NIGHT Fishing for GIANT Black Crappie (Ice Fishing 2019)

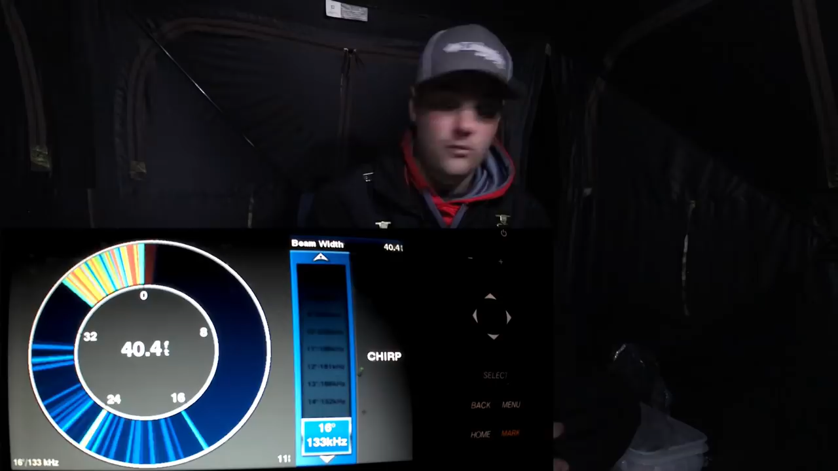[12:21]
which is what actually what my hummingbird has now the nine degree allows you to focus in deeper water it doesn't have all the clutter uh when you're fishing in 40 feet of water but this
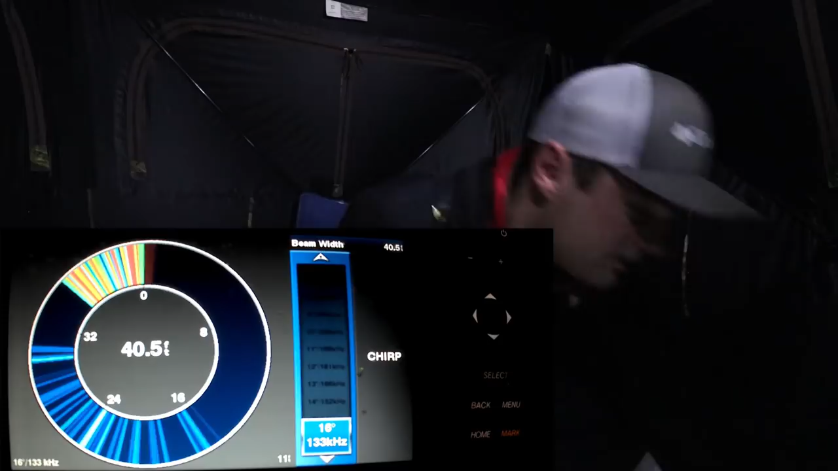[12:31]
one actually i can move by one degree increments downward to where i feel like
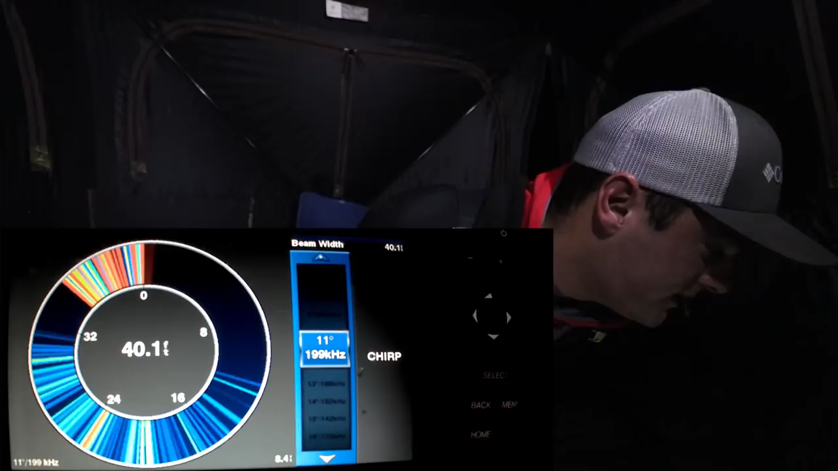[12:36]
i get the best picture all the way down to seven now this is a very very tight cone angle i mean i'm i'm probably seeing less than four or five feet of the lake bottom right now so anything inside that four or five feet i get a really good picture out of because this is telling the unit don't worry about anything outside that cone just populate anything that that's inside that cone right now it gives more pixels to the screen i'm actually going to go back and show you the 2d sonar
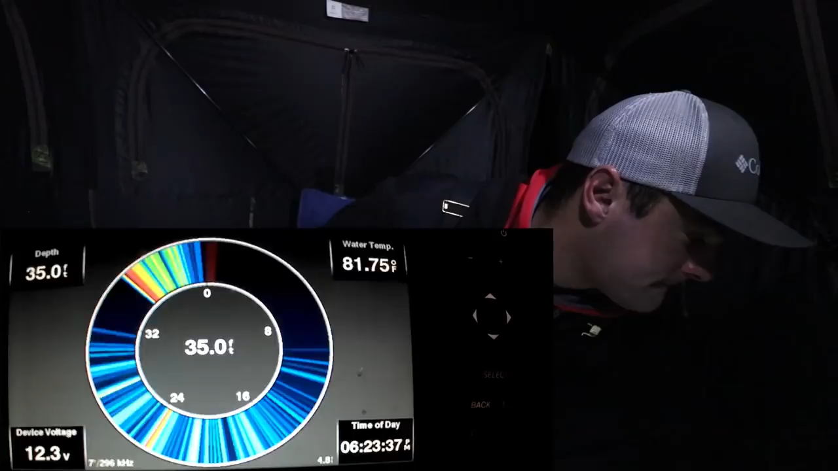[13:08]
On screen: depth 35.0 ft
with this thing on so if
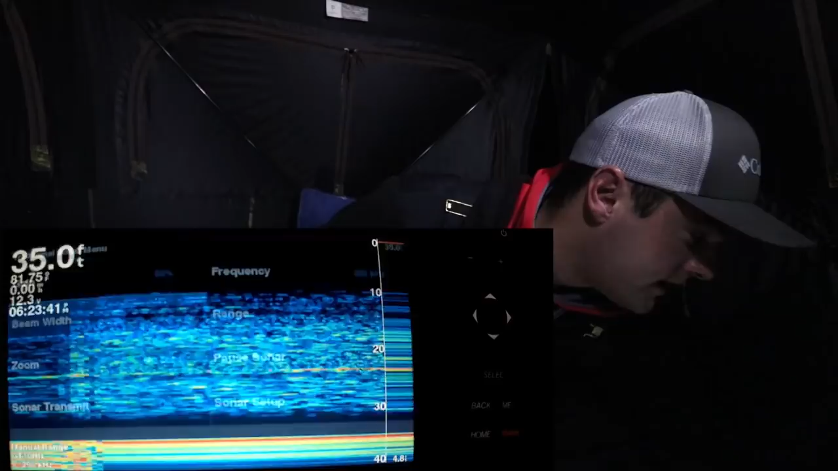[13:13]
On screen: depth 35.0 ft
i can go to my beam here and on 2d i can do the same thing i'll start it at 16 so here's 16 degrees which is a little bit under one-third the
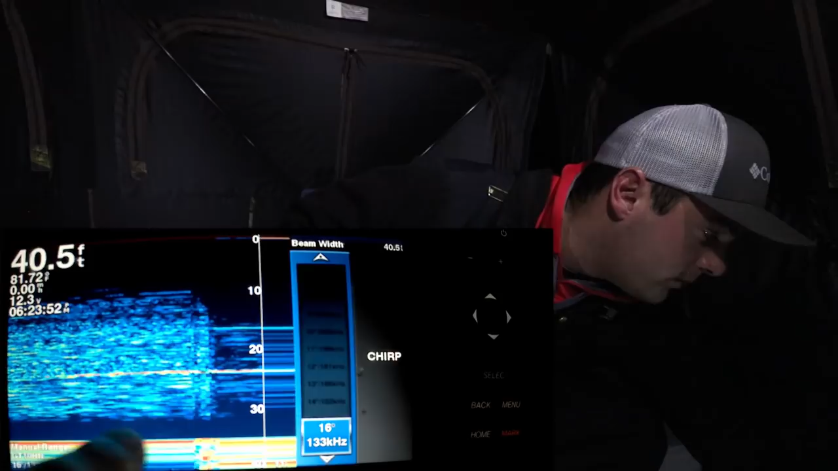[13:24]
On screen: depth 40.5 ft
width as you can see there's a lot of little blue marks there's a fish right there about that that's that 25 foot mark 24 25 those crappie have been sitting right there but if i go all the way down to seven
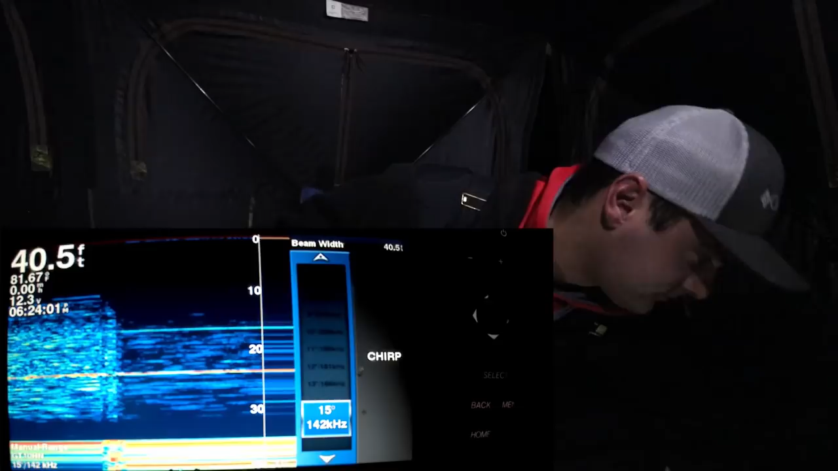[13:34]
On screen: depth 40.5 ft
it starts to i'm gonna have to turn my gain down because what it's gonna do is gonna everything that's within that seven
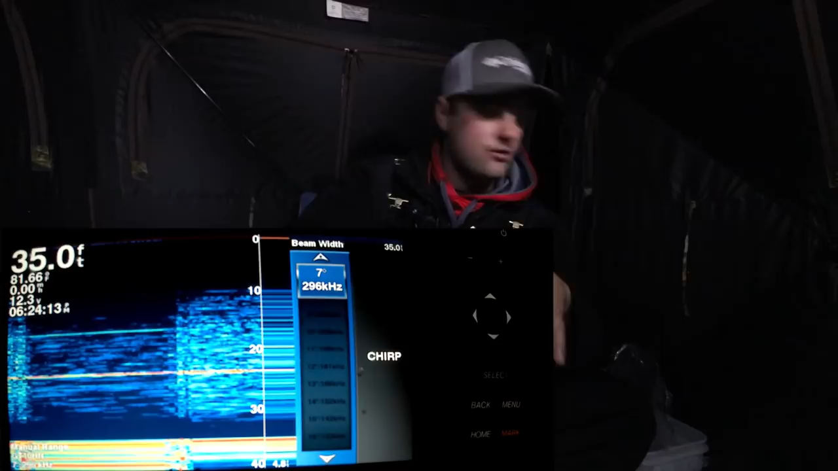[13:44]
On screen: depth 35.0 ft
degree cone it's granting more pixels which is why actually you're seeing a little bit more on the screen get picked up that 16 degree cone it's trying to cram everything in so it's granting very very small pixels or very few pixels to a single image so basically what's happening is when i have it at seven degrees all this stuff you see right here when i had that at 16 degrees it wasn't getting picked up because the sonar system was telling or the sonar was telling it the computer here or
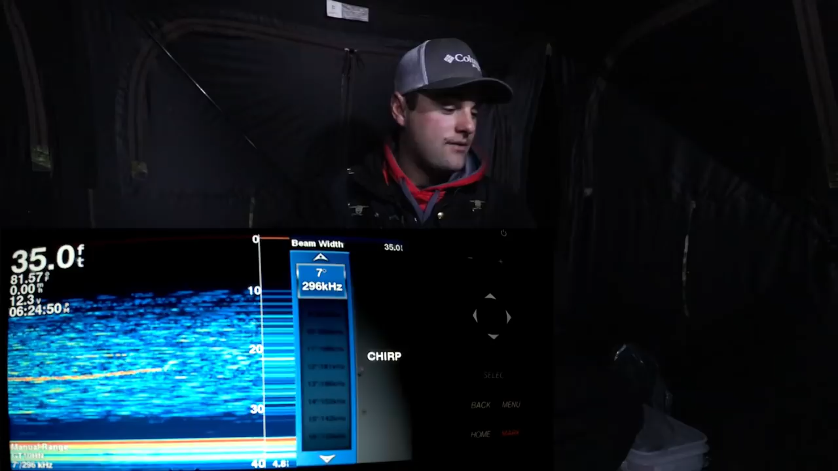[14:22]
On screen: depth 35.0 ft
cone down to seven degrees all of a sudden it doesn't have to cram try to cram all the extra stuff in that was at 16 degrees or 20 degrees whichever system you're using and now can grant pixels
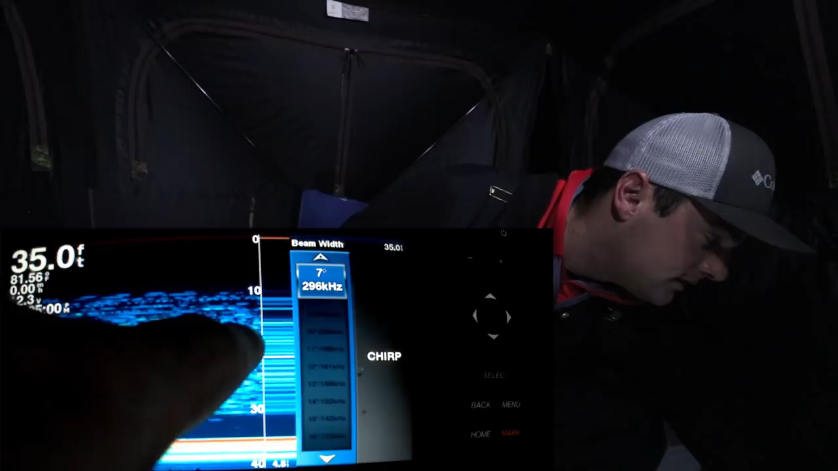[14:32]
like you see here to those little small bait fish or there might be particles in the water right now probably what i'm seeing i'm gonna have to turn my gain down but i just wanted to show you that quick little cool setup on the garmin units